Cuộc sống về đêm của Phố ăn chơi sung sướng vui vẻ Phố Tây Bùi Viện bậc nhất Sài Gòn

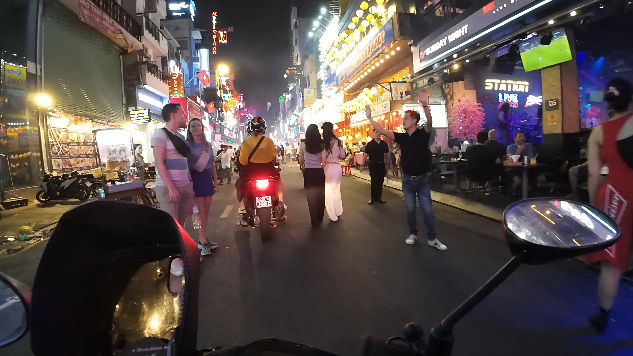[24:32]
Đại Việt nữa là một quán Đại Việt, The Rye Hot, nông thôn Đại Việt, vui nhộn các bạn. Heaven là thiên đàng nè, thiên đàng ở đâu, mời các bạn vô quán. Con đường này rất là nhỏ các bạn ha, nhưng mà không có vỉa hè cho nên khúc này,
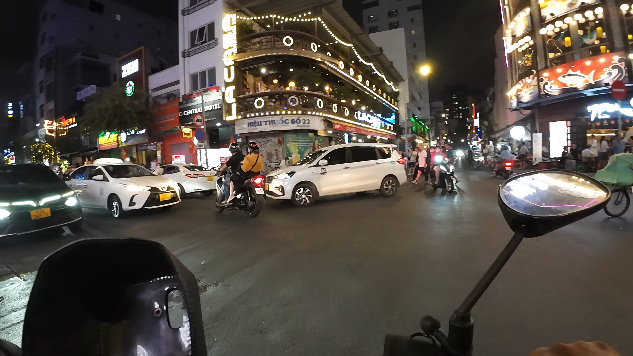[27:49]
Rồi phút trước là không cho đi ngược chiều, mình để trái cho các bạn, mình để trái. Như là hết khúc đông vui nhất rồi đó, mình để trái.
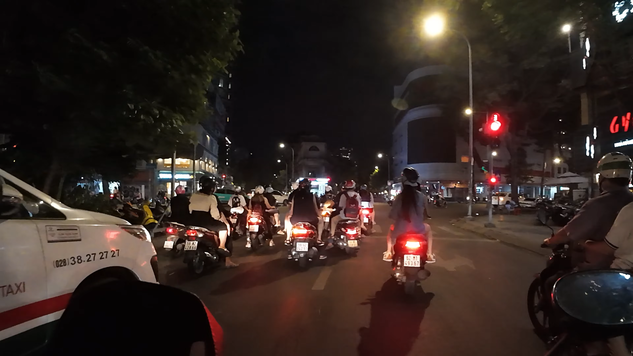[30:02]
Chúng ta sẽ tiếp tục lộ trình, chúng ta rẽ trái ra đường Trần Hưng Đạo hướng về chợ Bến Thành nè các bạn. Rồi phút chợ Bến Thành về đêm như thế nào? Rồi mình sẽ kết thúc lộ trình hôm nay, mình đi quay khu vực phố Bùi Viện như các bạn.
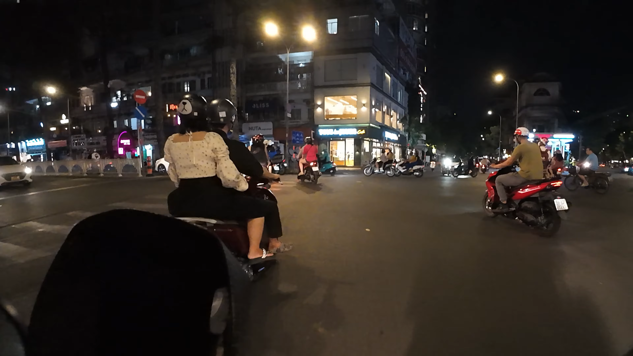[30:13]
Đường đại lộ Trần Hưng Đạo về đêm rất là đẹp, với những nhà Pháp bên phải chúng ta, một trệt một lầu các bạn thấy ha, những nét cổ kính của dãy nhà Pháp.
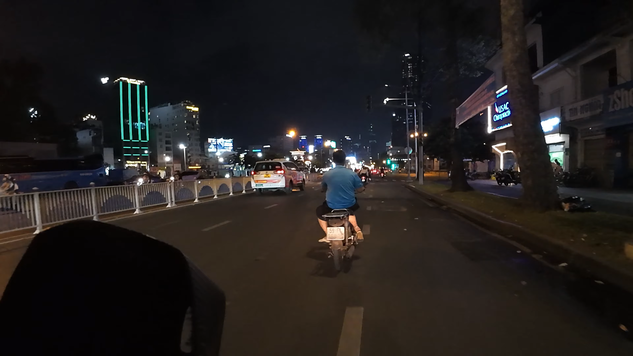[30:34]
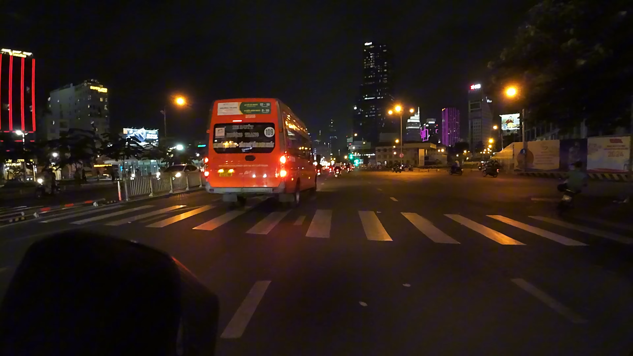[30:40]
Phía trước chúng ta là tòa nhà cao vút, là tòa nhà Sài Gòn Center Takashimaya, và chúng ta là Bitexco 68 tầng các bạn ạ.
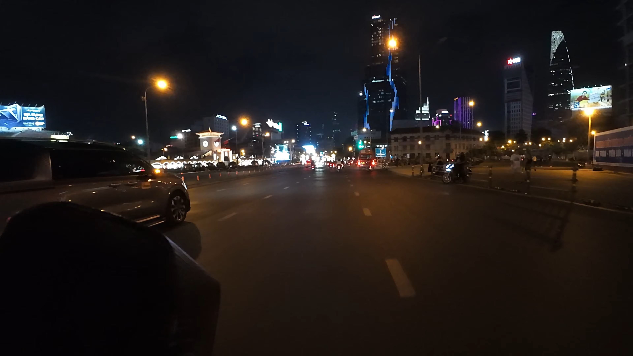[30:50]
Hình một búp sen vươn lên. Rồi chúng ta thấy bên trái là chợ Bến Thành, lung linh về đêm, lung linh các ánh đèn. Khu vực bùng binh Quách Thị Trang này được cải tạo và làm ga tàu metro phía bên trái chúng ta.
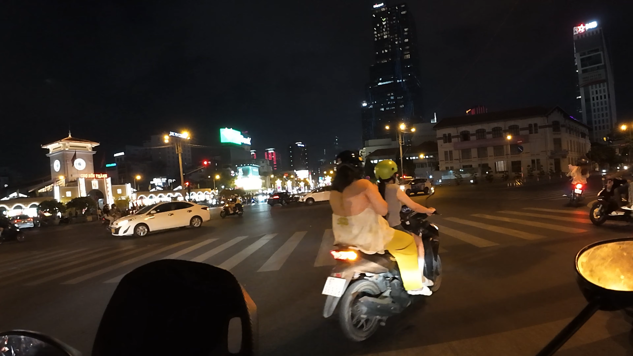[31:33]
Rồi chúng ta tiếp tục đi, các bạn ngắm chợ Bến Thành về đêm. Chúng ta thấy phía trước là các con lươn ngăn giữa đường đi xe máy và đường đi xe ô tô,
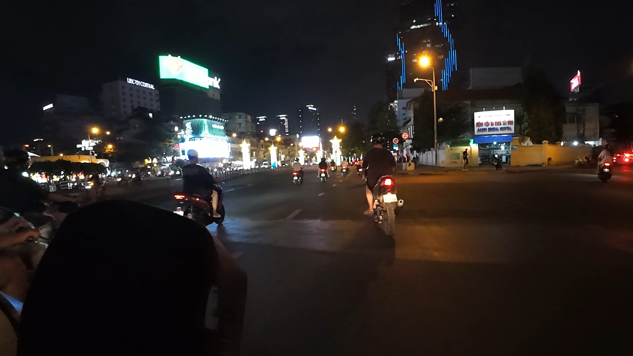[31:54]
được trang trí bằng hình tượng ngôi sao quốc huy của Việt Nam,